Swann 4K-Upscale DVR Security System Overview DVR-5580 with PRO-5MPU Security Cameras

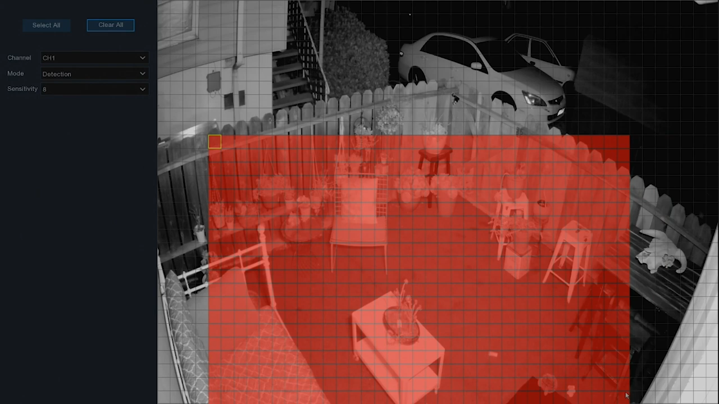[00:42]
Save space on your hard drive by setting up motion detection zones to trigger recording when there's movement in relevant areas of the image.
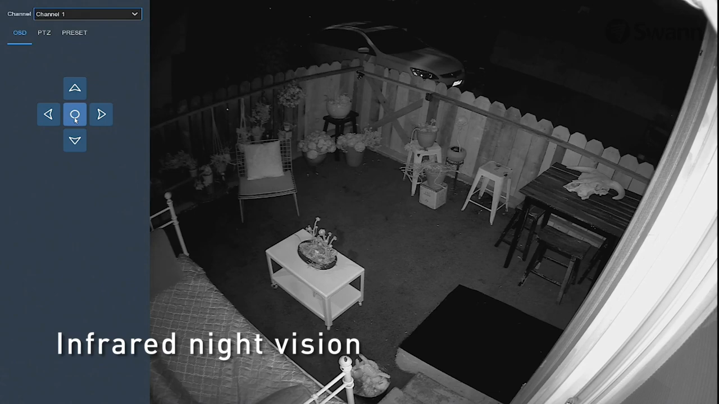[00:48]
You can also see color at night by turning off infrared night vision when there's a permanent light source during the night,